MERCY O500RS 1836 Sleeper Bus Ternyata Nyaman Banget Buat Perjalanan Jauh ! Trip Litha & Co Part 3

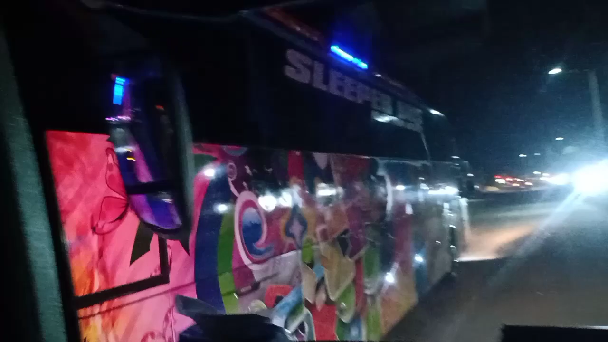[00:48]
Di perjalanan ini saya ketemu sleeper bus dari Bintang Prima.
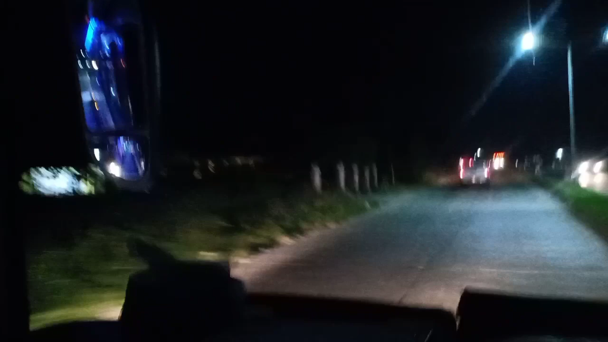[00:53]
Entah tujuannya ini kemana, saya sempat ketemu. Di depan ini juga sama, bus dari PO Bintang Prima.
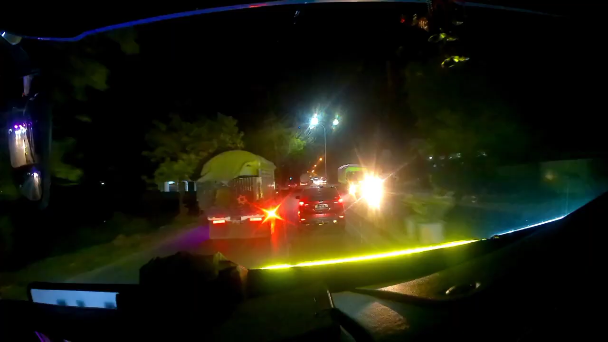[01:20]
Tergantung kondisi pada saat di jalan maupun kondisi lalu lintas saat kita lalui. Jalan Poros Makassar sampai ke Parepare ini dia jalur 2 ya teman-teman,
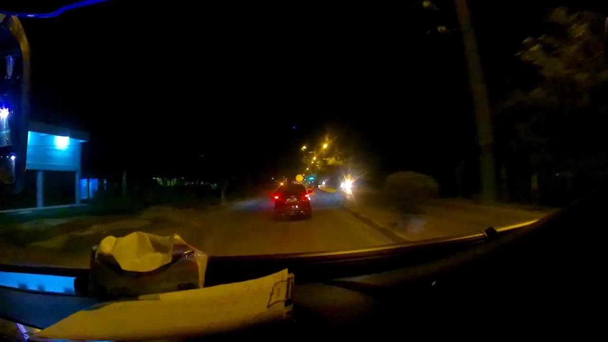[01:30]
sebelah kiri 2 lajur, sebelah kanan 2 lajur. Dan yang unik di sini setiap truk yang berhenti di suatu warung pasti ada tanda panah yang terbuat dari lampu menyala, dari lampu LED. Itu keren banget. Bus sleeper PO Lita ini sendiri melayani trayek Makassar Toraja. Ada 2 bus sleeper yang jalan
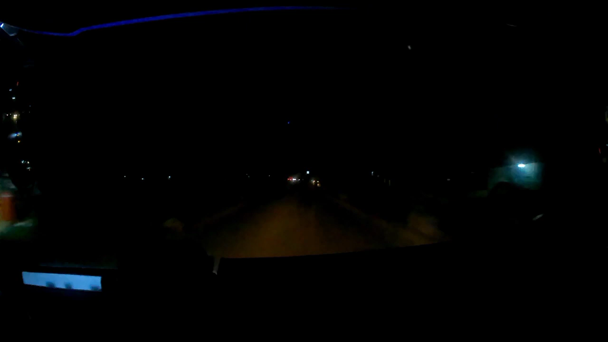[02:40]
mampir-mampir di sekitar warung seperti tadi di warung Roti Marus Salendrang. Itu biasa untuk teman-teman yang ingin membeli khas oleh-oleh Kabupaten Maros, yaitu yang dikenal dengan Roti Maros. Oh iya, buat teman-teman,
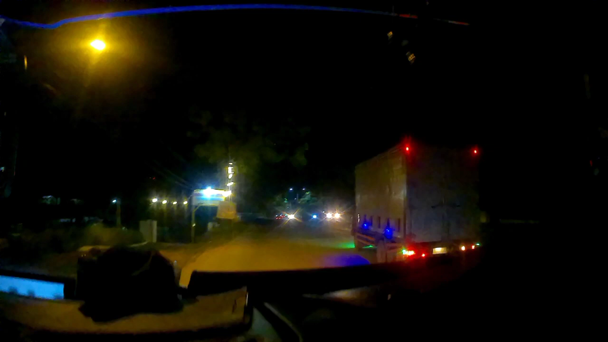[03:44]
Apabila jalannya pagi, tentu sangat menghambat jarak tempuh dalam suatu perjalanan itu sendiri.
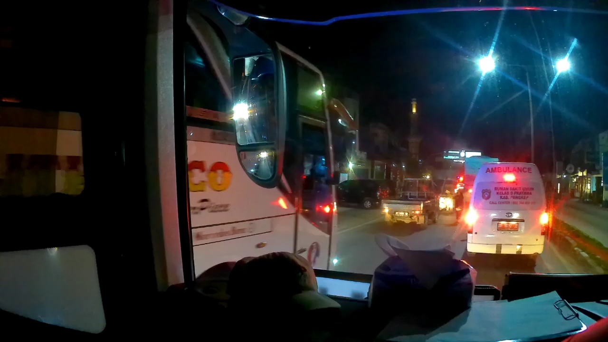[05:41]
Jadi ini udah berangkat lebih awal tadi, ternyata terkejar oleh bus sleeper ini di sekitar daerah Bantobonto,
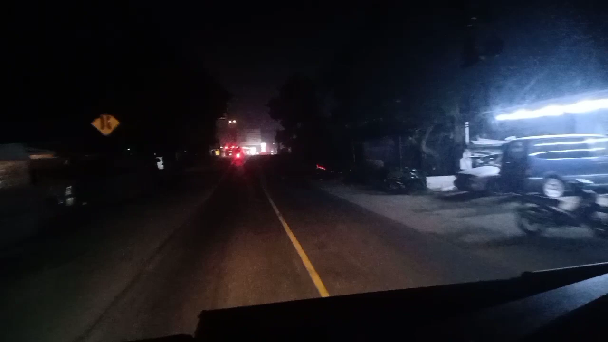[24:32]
Oke teman-teman, saat ini kita sudah masuk di daerah Kabupaten Sidenreng, Rampang, Sulawesi Selatan.
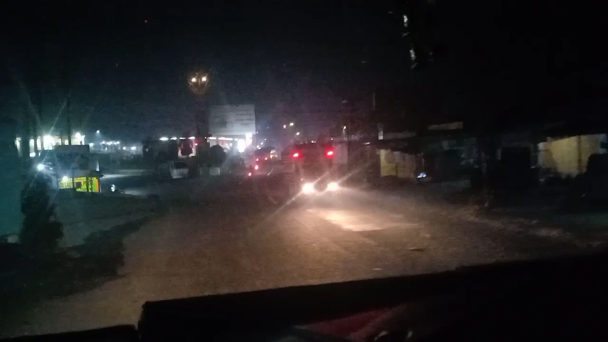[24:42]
Tepatnya kita sudah berada di Jalan Jenderal Sudirman, daerah Ulu Ale, Lawowi, Watangpulu.
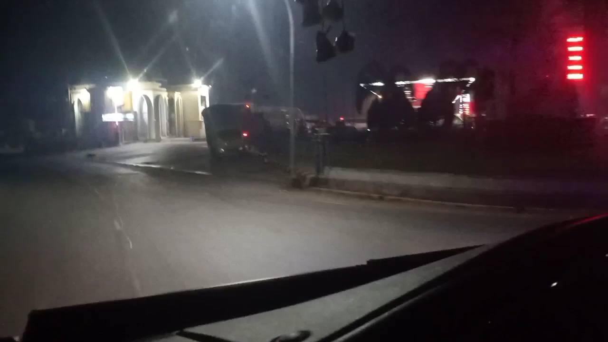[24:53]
Di sini biasa bus-bus dari Makassar mengisi bahan bakar sejenis solar untuk diisi dan dilanjutkan ke Toraja.
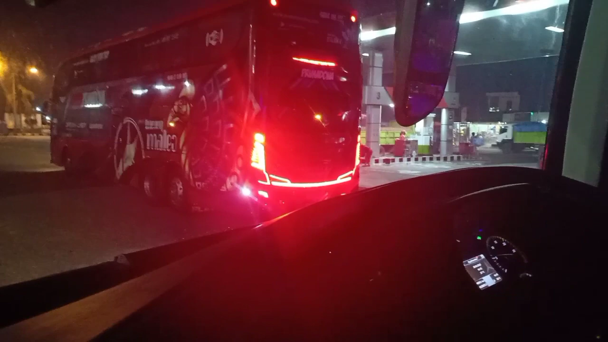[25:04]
Di sini saya ketemu ini dengan bus Primadona livery bulu burung maleo. Ini yang versi double decker dari arah Makassar nih teman-teman.